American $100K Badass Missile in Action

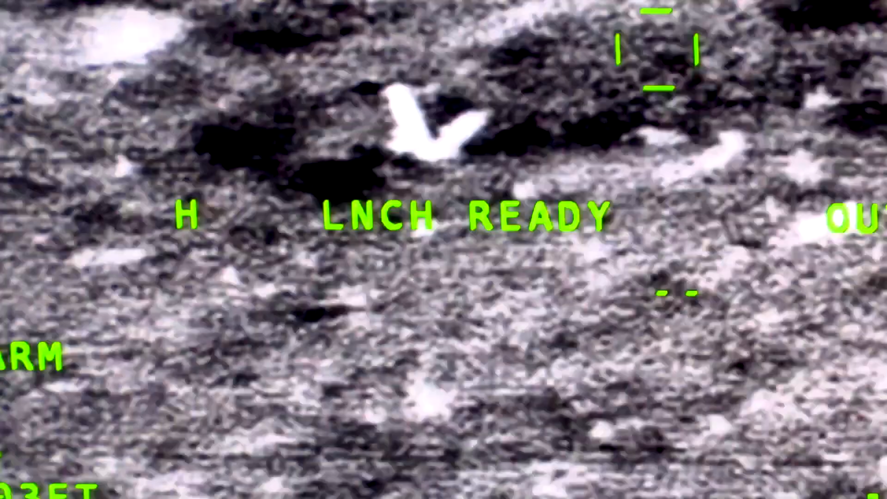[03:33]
and it uses a millimeter wave seeker instead of a semi-active laser,
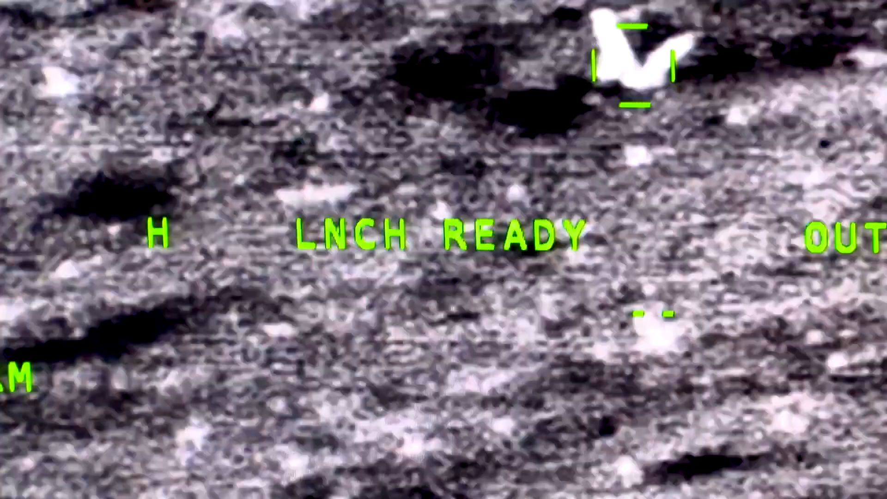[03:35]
providing fire and forget capability and the ability to operate in poor weather conditions.